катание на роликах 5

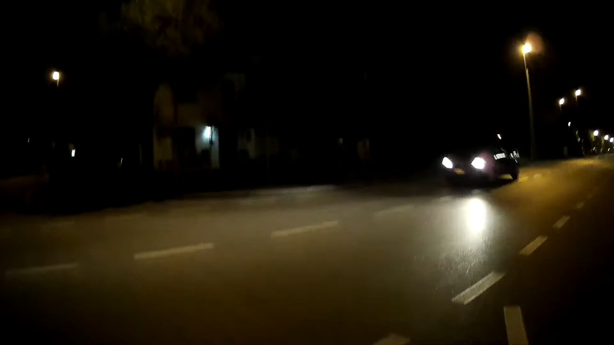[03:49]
Вот машины едут Мы поехали дальше Ночной город чистый, спокойный, прохладный Слышно только, как под ногами шуршат колеса силиконовые Кайфа большего нет На свете, как чувствовать, как ты практически летишь Особенно, когда ты разгоняешься, организм перестает тянуть вниз Ты как будто бы паришь И вот это ощущение Когда ты имеешь метр девяносто,
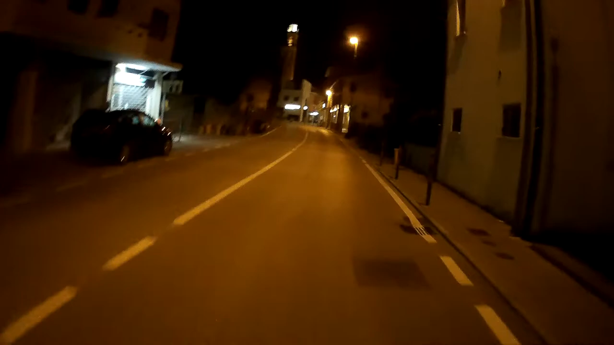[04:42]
Так что можно получать удовольствие Нужно только быть аккуратным Потому что даже ночью все равно ездят машины Особенно вот на таких поворотах Итальянцы, особенно те, кто помоложе Любят делать разного рода заносы, ускорения и так далее И дабы не стать жертвой одного из таких Надо быть очень внимательным Ну вот наша горка Сейчас вы увидите, как я разгонюсь И если я не упаду, получится классное